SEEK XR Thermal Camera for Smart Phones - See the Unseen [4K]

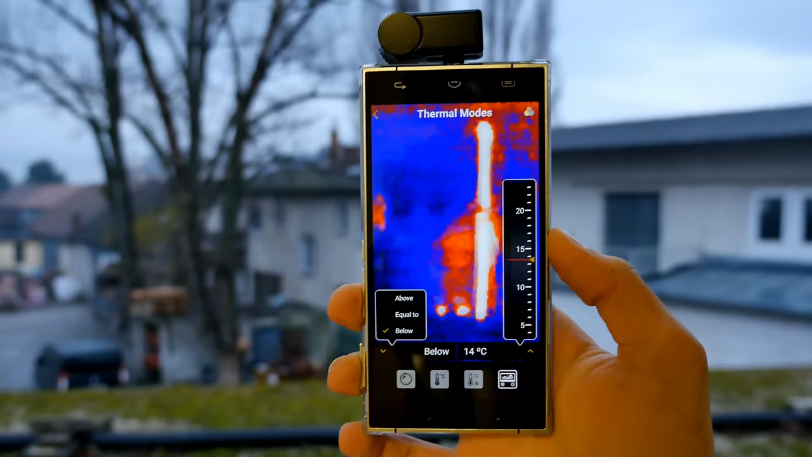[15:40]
So if you're looking for a specific temperature,
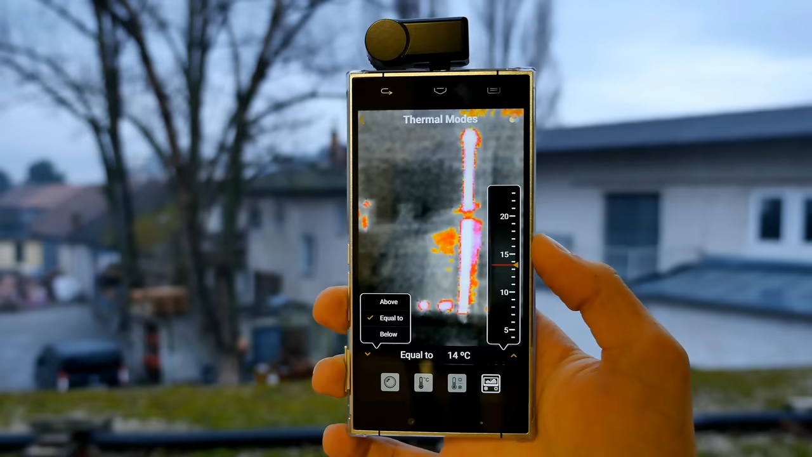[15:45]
if you're looking for something which has 14 degrees, so here around the chimney, for instance, and yeah,
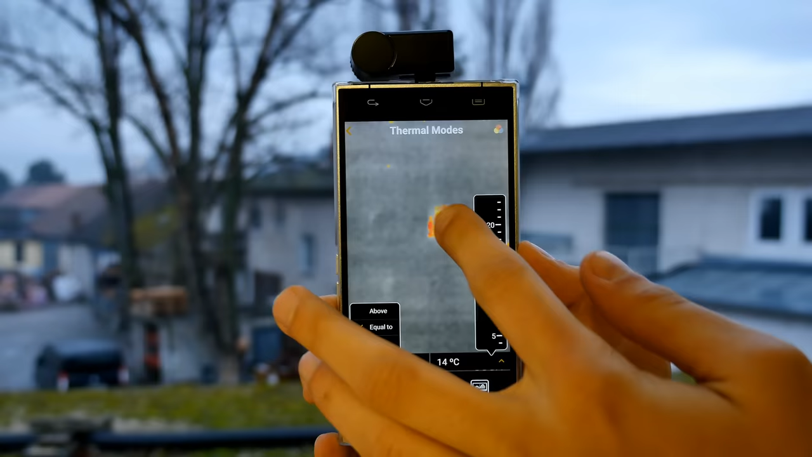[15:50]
here, so something around the window, and here's also above. That's pretty cool too.
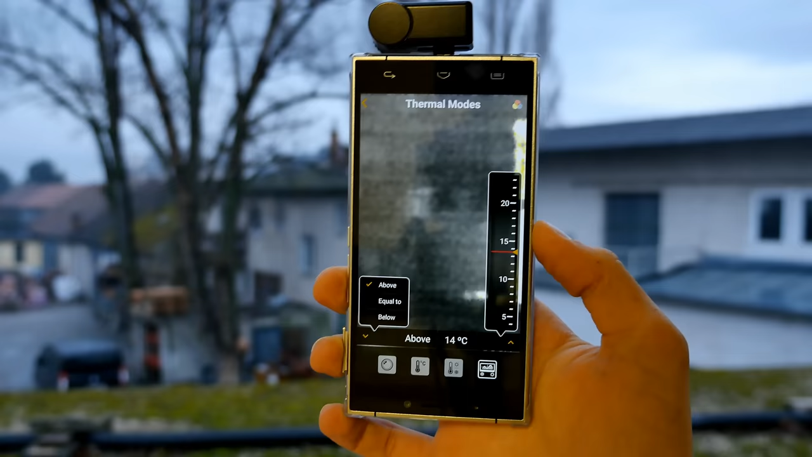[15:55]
So if you're looking for any temperature above a certain level, let's say here, for instance,
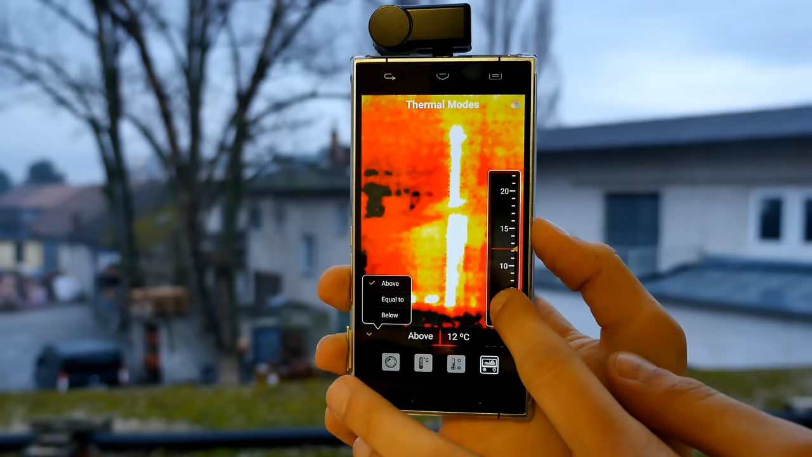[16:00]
13 degrees, you can see gently here, slightly around the chimney, and yeah, then just the chimney here in white.
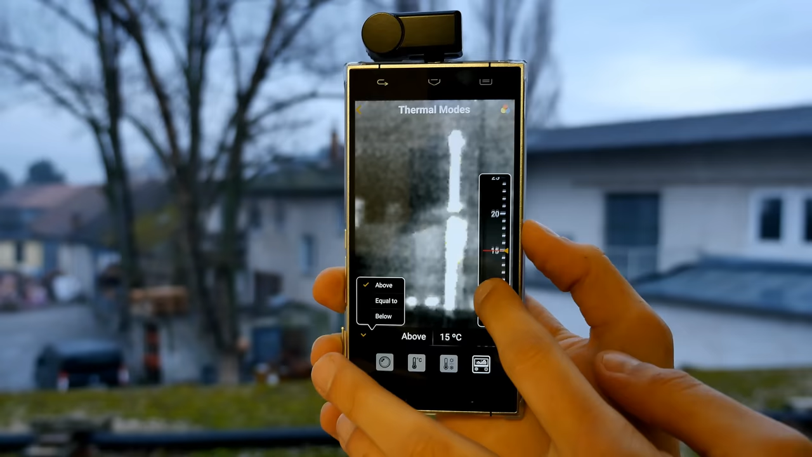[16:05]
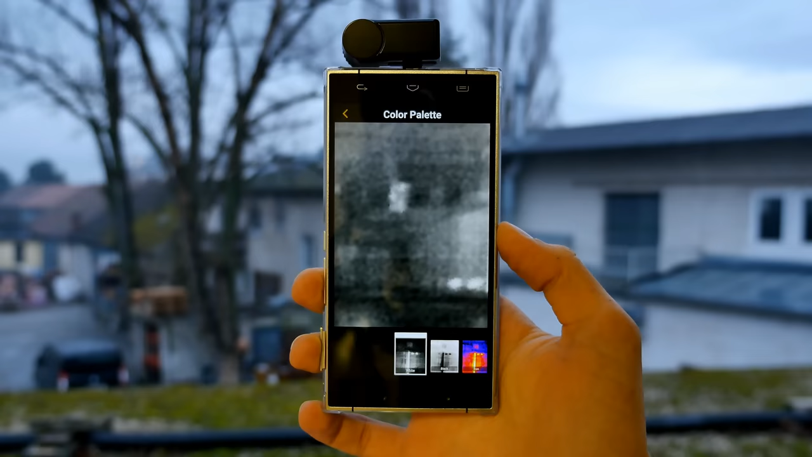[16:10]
There are also different color modes, so here's in color palette, I hope I pronounce it correctly, and here at the bottom you can see there is black and white,
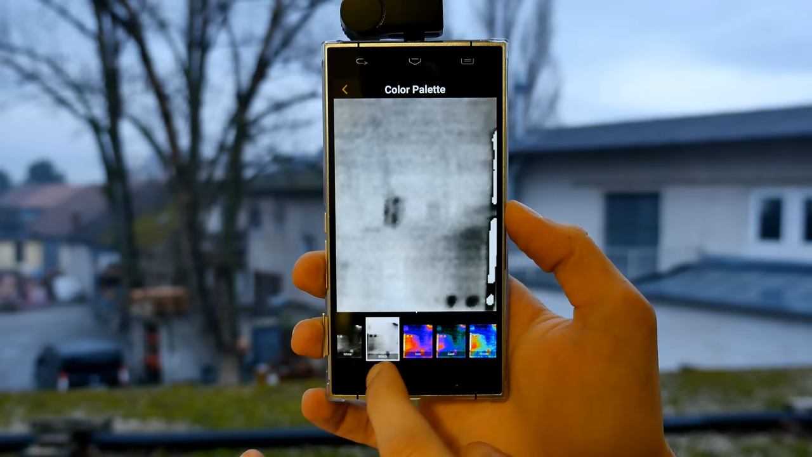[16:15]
there is iron mode, there is cool mode, so with more blue tones, there are those other modes,
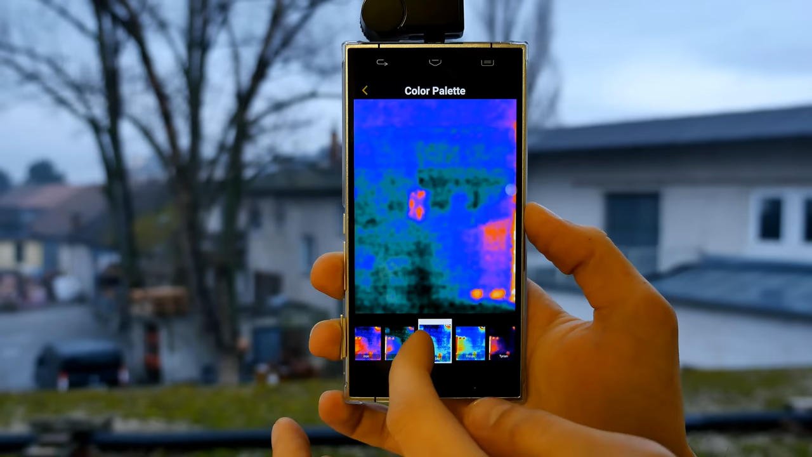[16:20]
like this is called amber, it's like in Call of Duty, the heartbeat monitor or something like that,
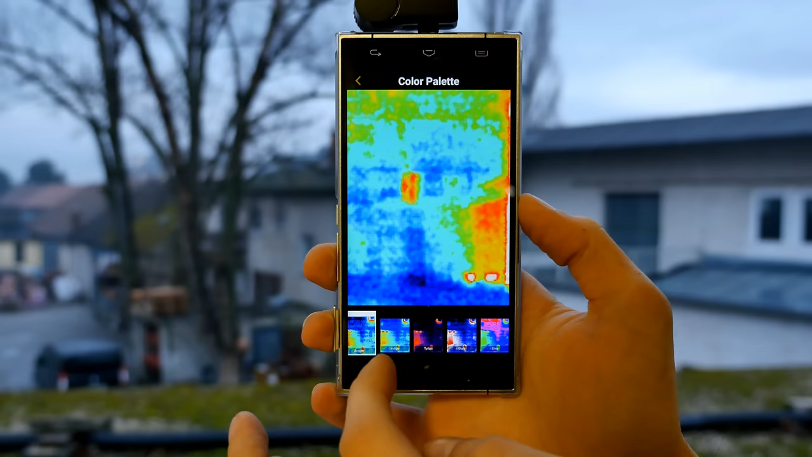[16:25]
and you see it has pretty cool color schemes which you can apply to your preview picture here.
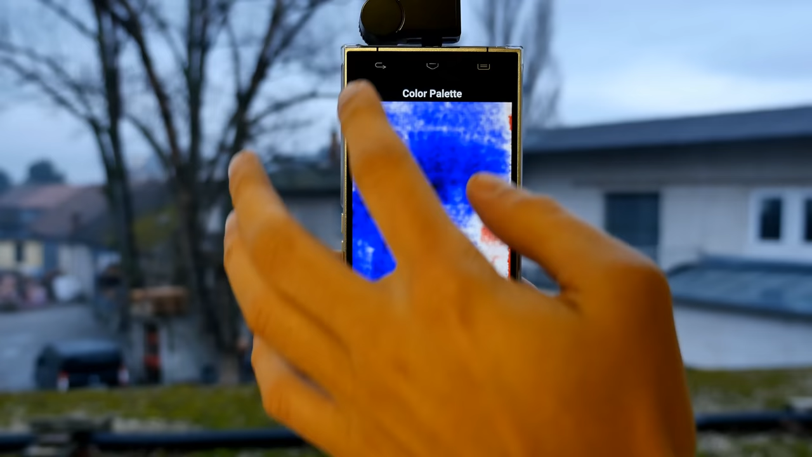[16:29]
And the only bad thing, so I don't quite understand it,
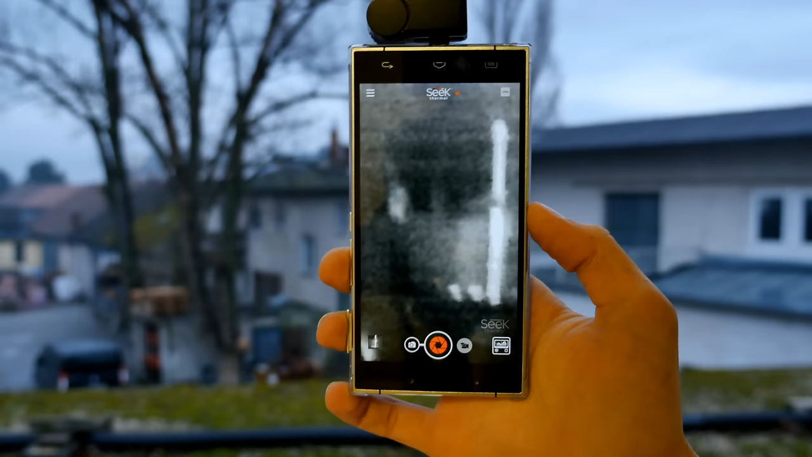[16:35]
is if you go back, if you go out of the color scheme, I'll just go back here to black and white and the usual theme. So this is something I don't quite understand.
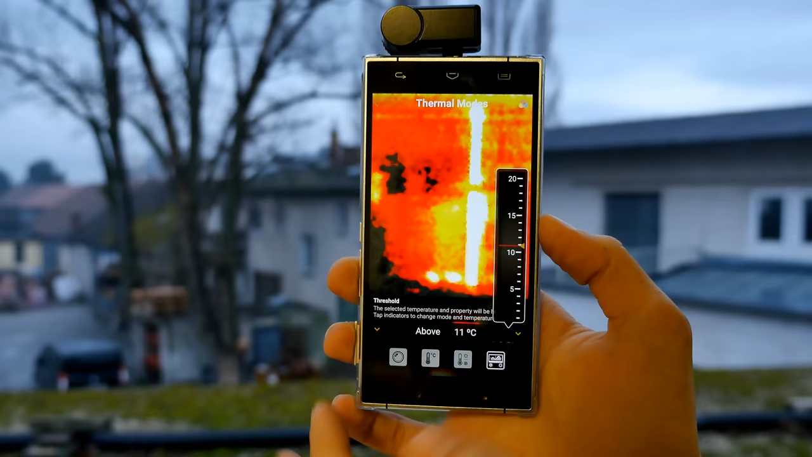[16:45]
So as you can see, it's still, it doesn't save the theme here for me. Probably it's meant to be like that, so please don't count me if I'm wrong.
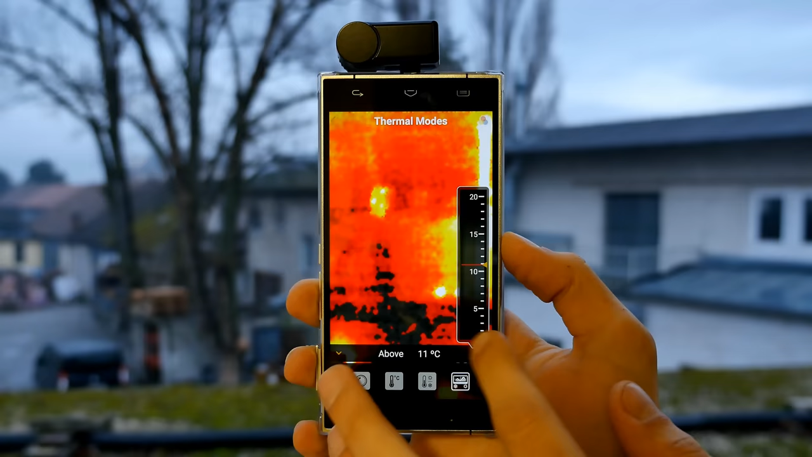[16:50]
It's still a very new device to me too.
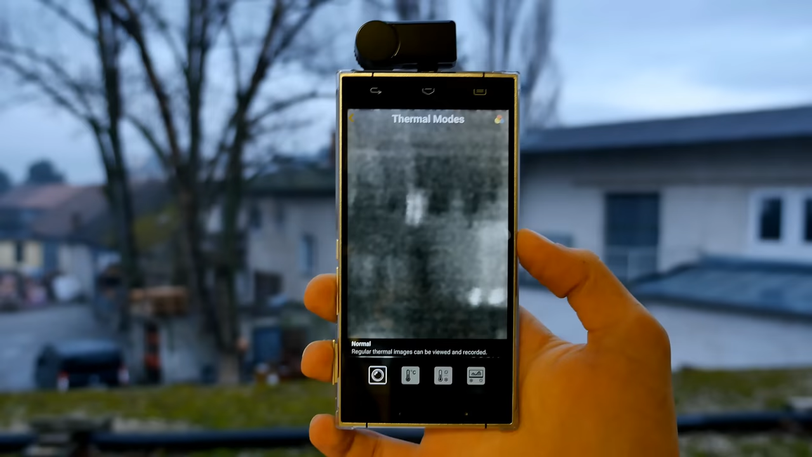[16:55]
I haven't had a thermal imaging camera before, but I think it's very, very cool.
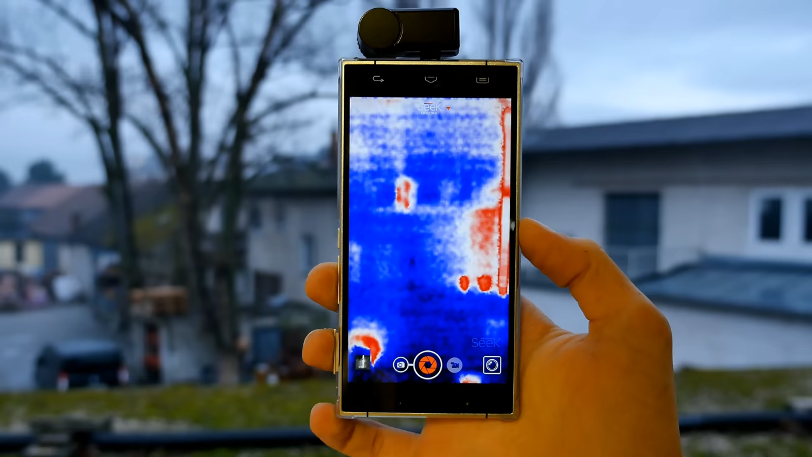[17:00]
Alright, so as you have seen, you can take pictures, you can record videos, and here are the settings which you have seen before.
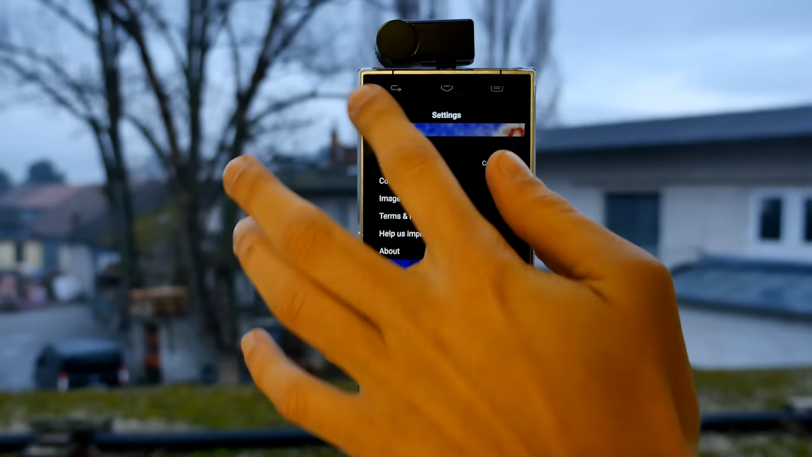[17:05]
So that's basically everything we can find in here, and that's what we can do with it, and I have to say it's pretty cool.
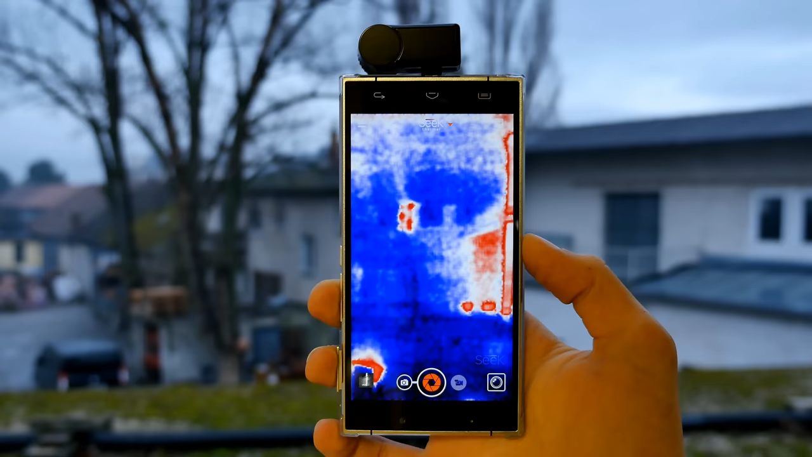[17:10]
Now you will see some examples, for instance, from my car, and let's discuss this a little bit, and after all this we'll come to the pros and cons about the Seek Thermal XR.
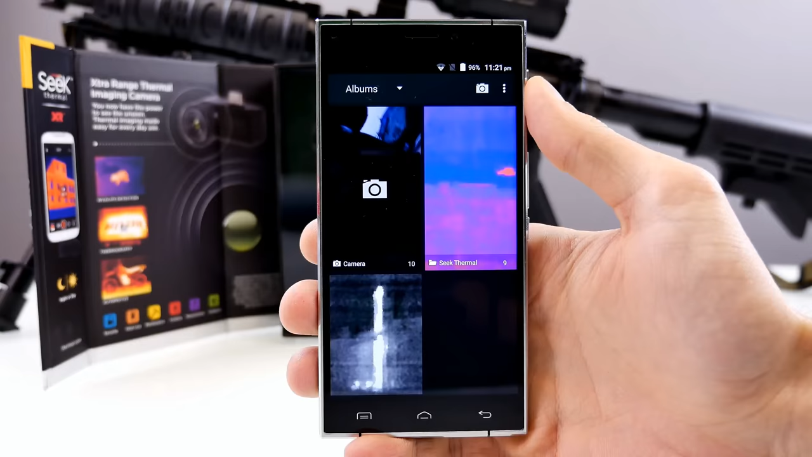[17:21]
Now to check out the pictures and videos you've recorded, you just go to the gallery of a smartphone. There you'll find pictures in the Seek Thermal folder, and there's also a video folder, so I can quickly show you that,